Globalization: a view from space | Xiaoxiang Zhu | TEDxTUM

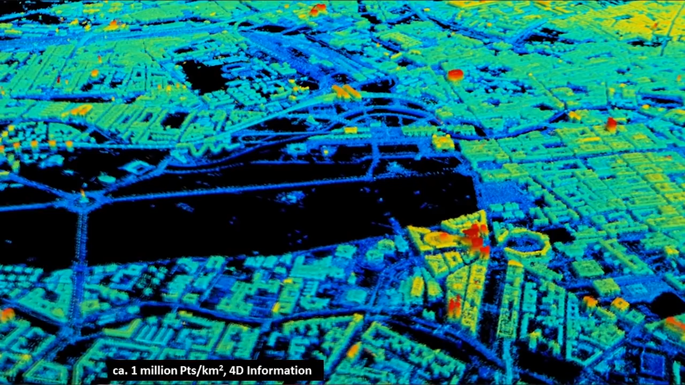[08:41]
And today, I will guide you through a tomographic tour of Berlin. And here it's in 3D. Color stands for the height. From blue to red is low to higher height. You see the post-tempo plots. You can see the Reichstag.
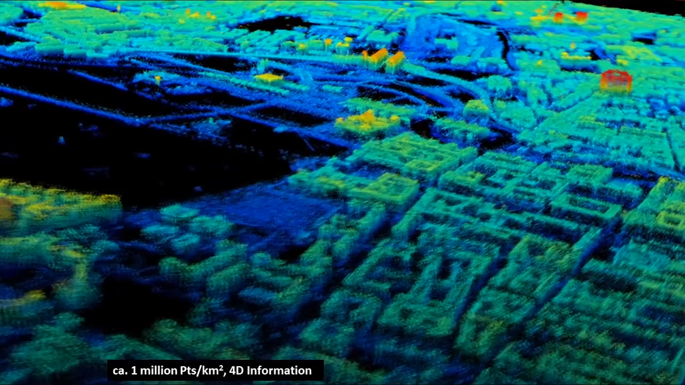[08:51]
You will also be able to see the Berlin Central Railway Station. And we're getting a point density of 1 million points per kilometer square. My favorite example is the Ziegseule.
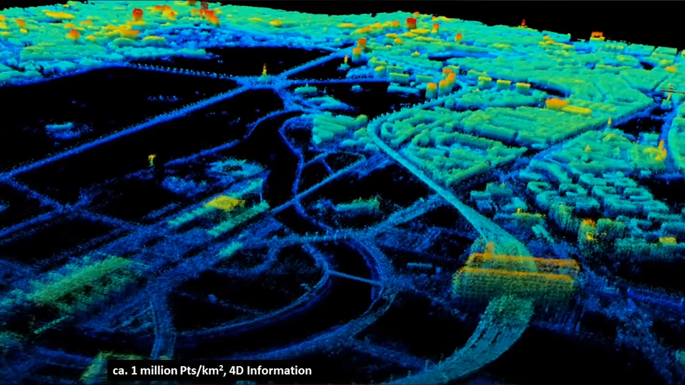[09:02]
If you look along the roads, you see these kind of regular rasters. They're actually non-poles along the roads. So for this city, we get 120 million points.
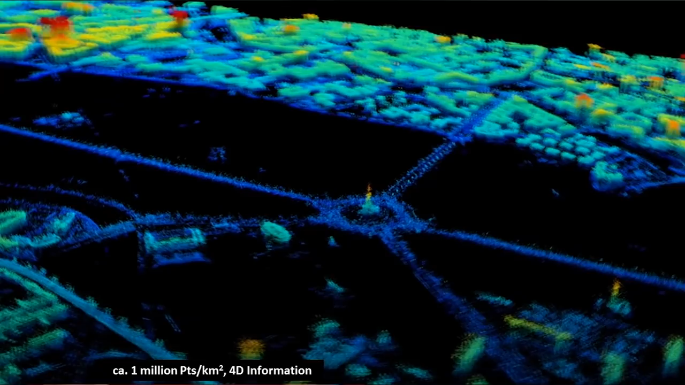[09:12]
Don't forget about the fourth dimension. We see the changes.
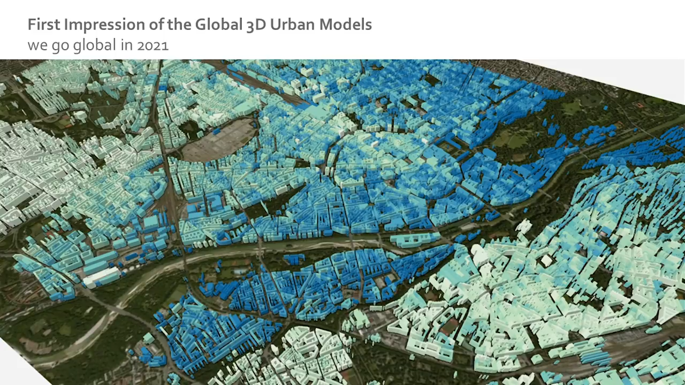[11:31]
And this is the case of Munich, with the building height estimation better than two meters. And this type of information, you will also get it in every African city in three years.